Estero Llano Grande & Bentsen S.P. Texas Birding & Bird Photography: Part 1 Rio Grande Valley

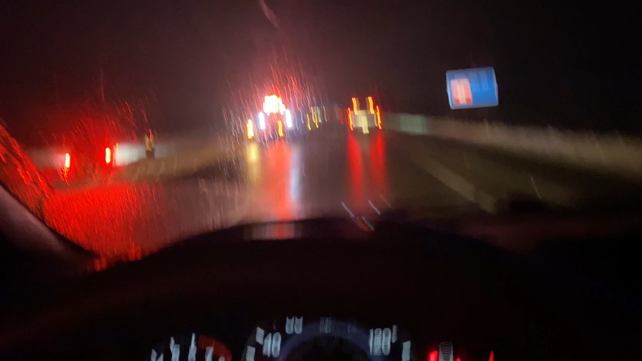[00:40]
Paul, but nasty on the way down. So many cars in the ditch and overturned.